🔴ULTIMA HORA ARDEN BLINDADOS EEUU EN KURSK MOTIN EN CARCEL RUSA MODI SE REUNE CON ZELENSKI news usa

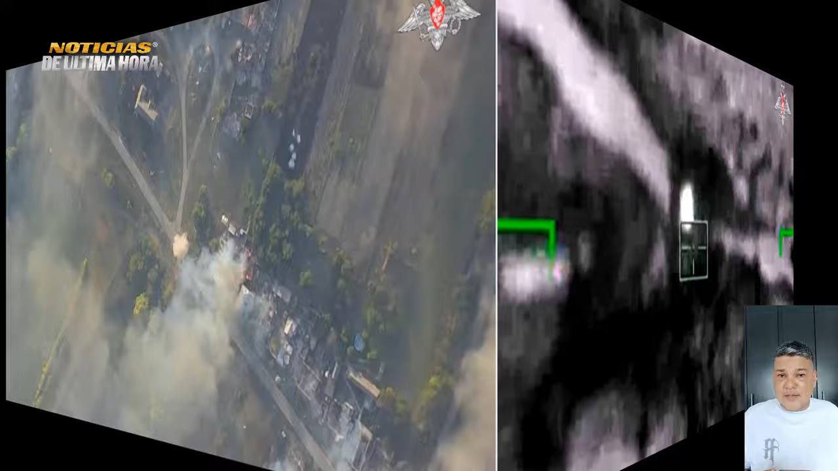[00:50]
El ejército ruso eliminó un lanzacohetes MLRS de fabricación estadounidense
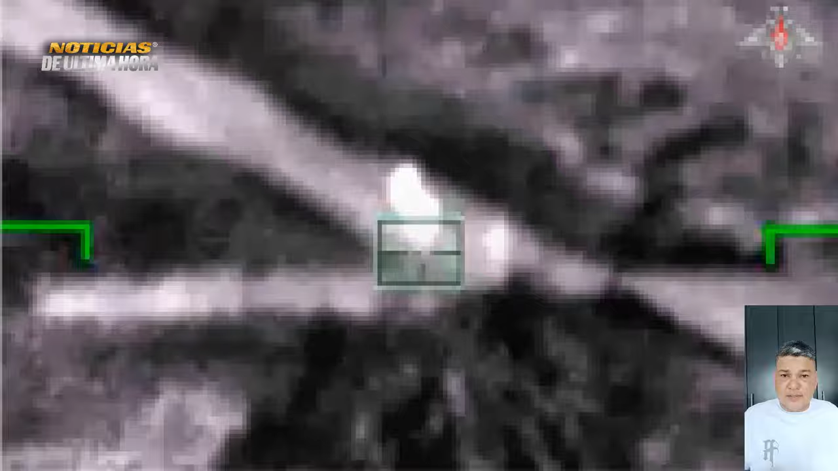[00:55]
usado por la fuerza ucraniana cerca de la localidad de Beresnegovatoye.
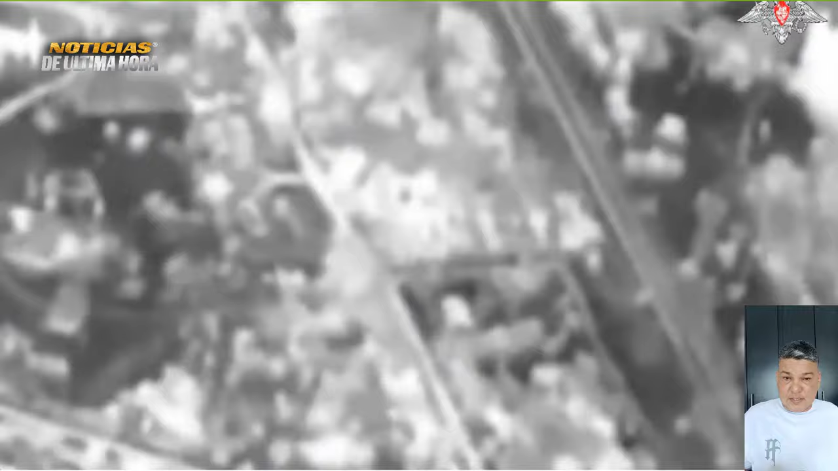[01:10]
En un video publicado por el ministerio se puede ver cómo los militares rusos detectan el equipamiento de Kiv en una zona
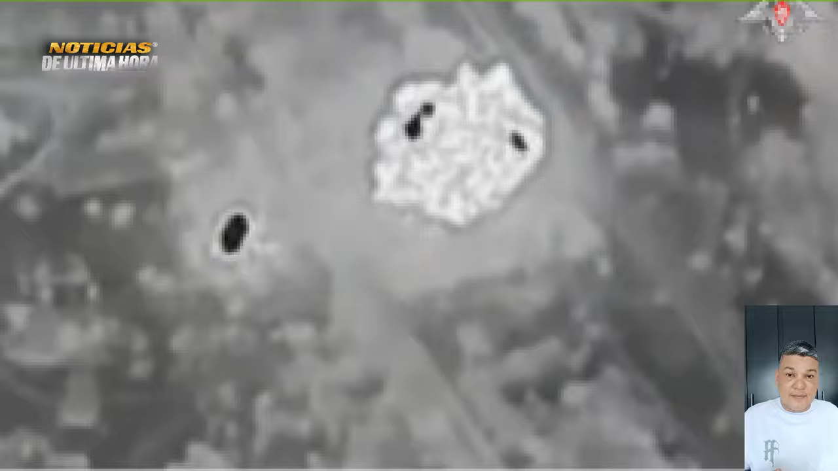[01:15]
boscosa y lanzan los misiles que impactaron en el lugar y dejaron las posiciones enemigas en llamas. Las imágenes de control del objetivo muestran explosiones, detonación,